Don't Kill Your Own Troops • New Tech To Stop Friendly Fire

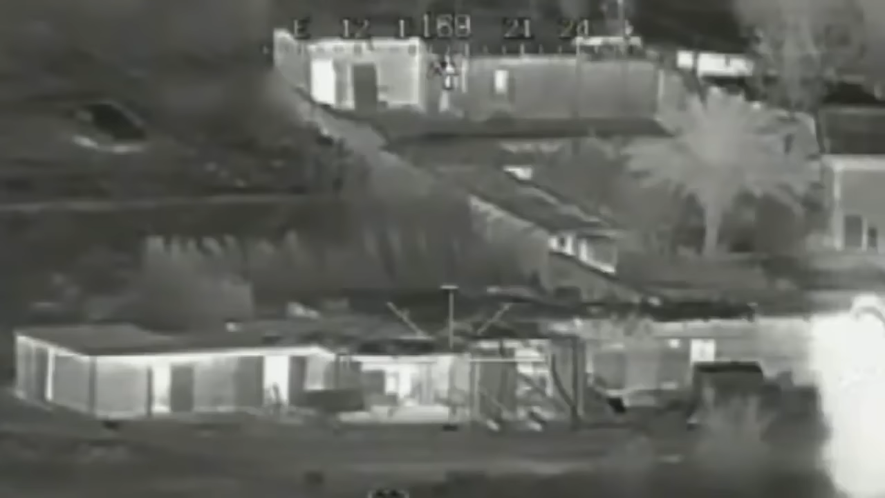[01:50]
or just allows them to see what we're looking at with our sensor as well and giving them on the ground some overall better SA.